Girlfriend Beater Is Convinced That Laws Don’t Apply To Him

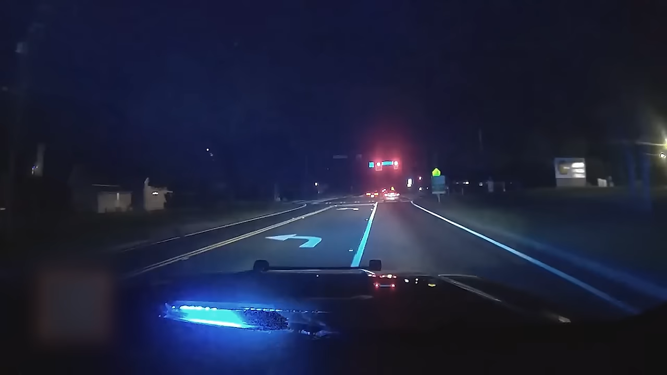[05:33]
as seen by this dash cam footage of an officer attempting to catch up with the getaway vehicle. I'm trying to take the one I'm trying to get y'all.
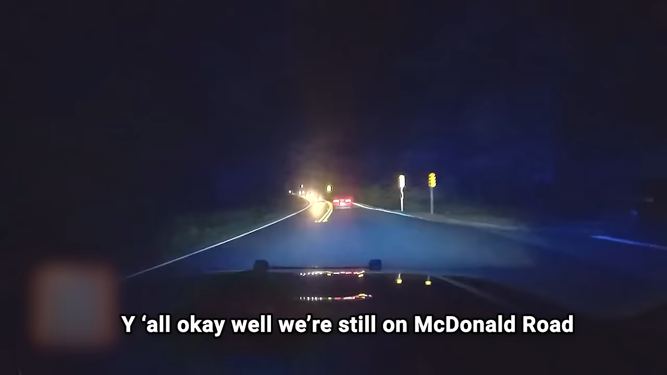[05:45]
10-4, we're still on McDonough Road, speeds at about 90, coming up to Chelsea Drive.
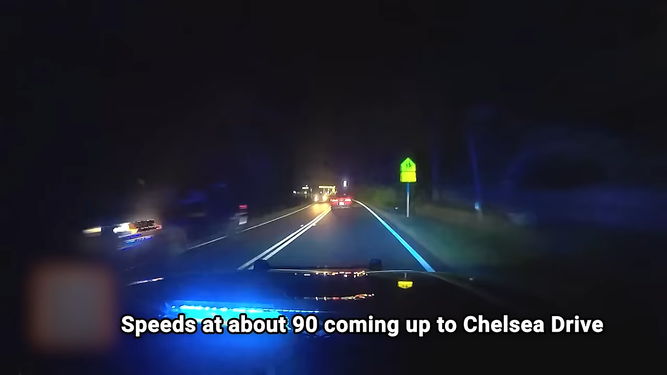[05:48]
Radio, have you contacted Clayton County already?
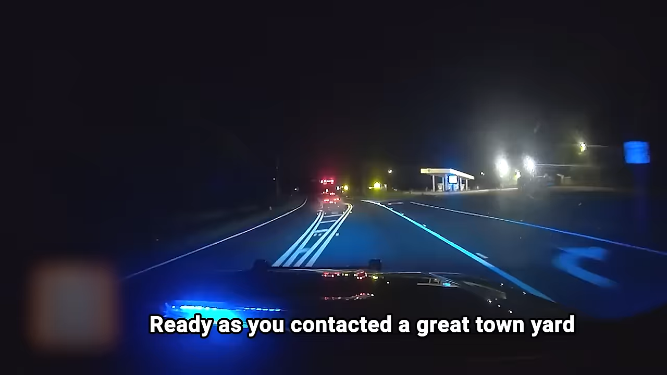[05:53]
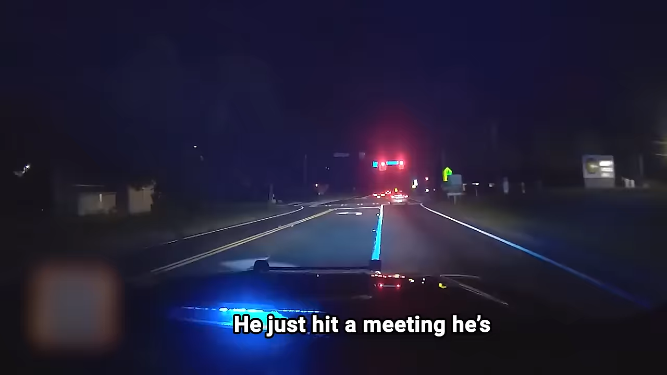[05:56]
He just hit a median, he's probably gonna go flat here shortly.
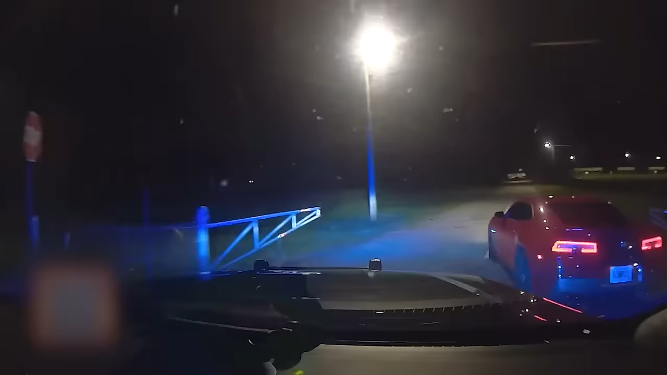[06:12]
Luckily for the police, Hopkins made the mistake of turning right near a middle school, which gave the officer in this car an ample opportunity to ram into it and knock it sideways,
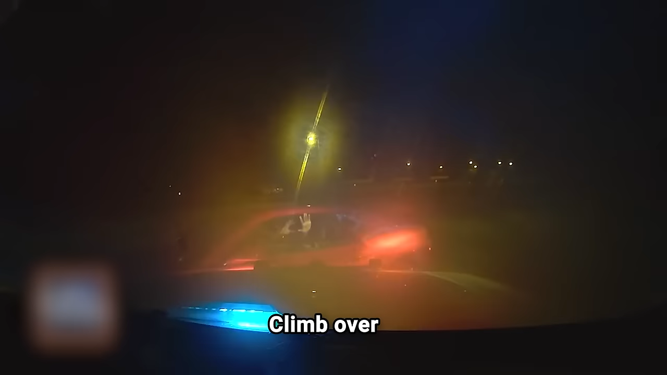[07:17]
Climb over. Come out. Climb out of the window.
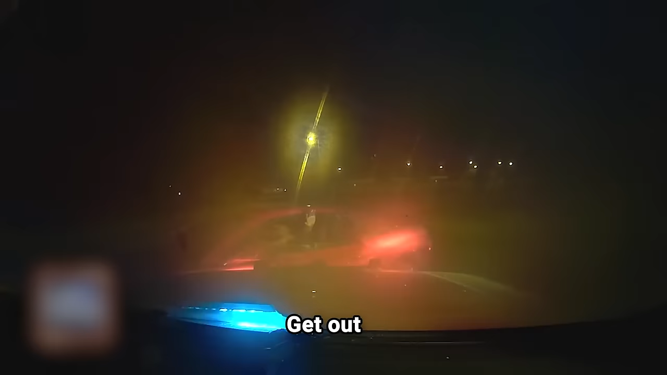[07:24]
Get out. Come out of the window. Come out the window. Come out of the window. I know you heard that. Female passenger. She's deceased. She's gone. She's gone. Man, get out of the car, man. Brains out. Yeah. Get out of the car. Get out of the car. Then get crawl out. The out. Car. Crawl out. My girlfriend's dead. You want to move up on him? Crawl out. Negative. No.
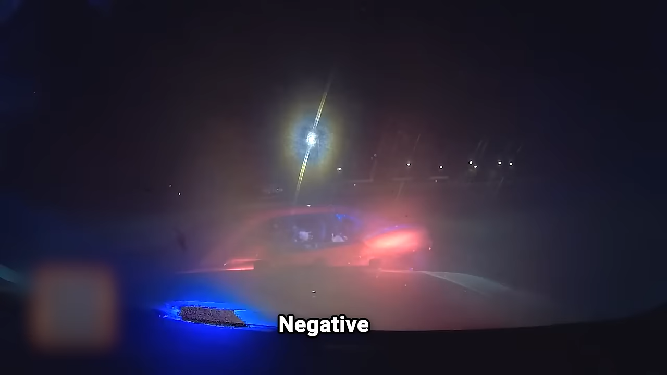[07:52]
We got all but come out the car, out. Man. Get her out. Hey. We will, but we need you out of the car. Get out of the car, man! Get out of the car! Get come out of the car! Out.
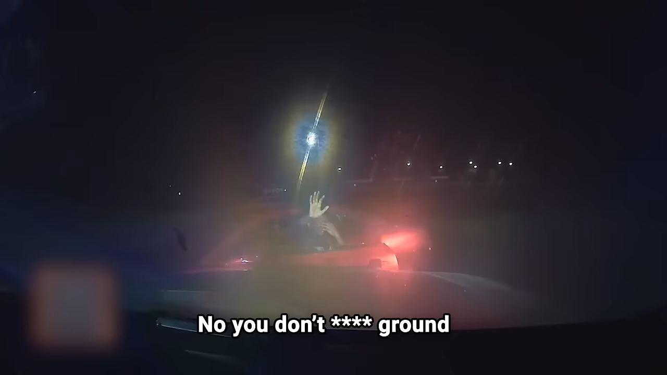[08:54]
Man. No, get on the ground. Get on the ground, man.
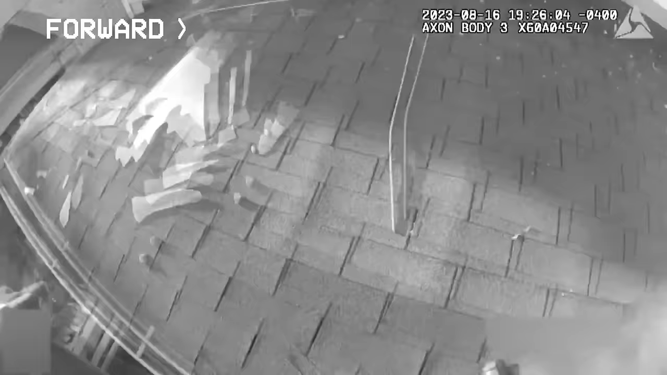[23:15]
For context, what happened was that a verbal argument became physical,
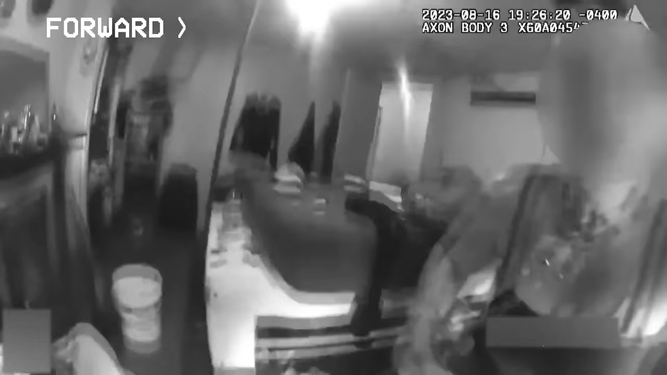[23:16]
whereby May allegedly cut off the majority of her hair with a machete and slapped her after grappling with the victim and pinning her down to the floor.